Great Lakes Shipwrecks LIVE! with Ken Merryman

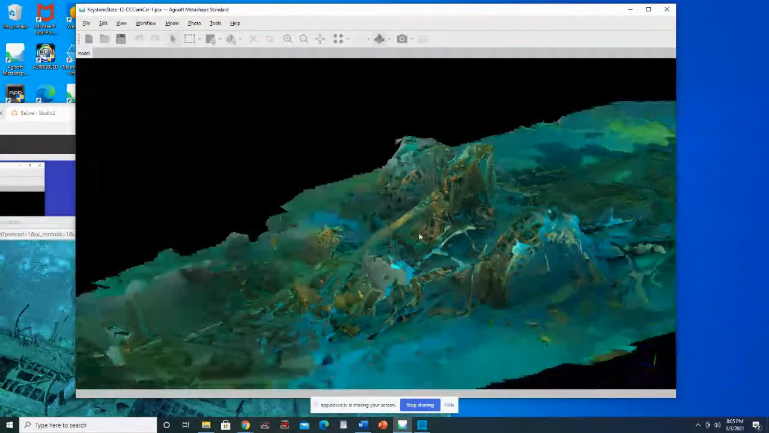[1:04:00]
There's, uh, we had a lot of surface lights, which gives you a lot of this water artifact around the wheels and that kind of stuff. I, I'm hoping to get back there maybe this year.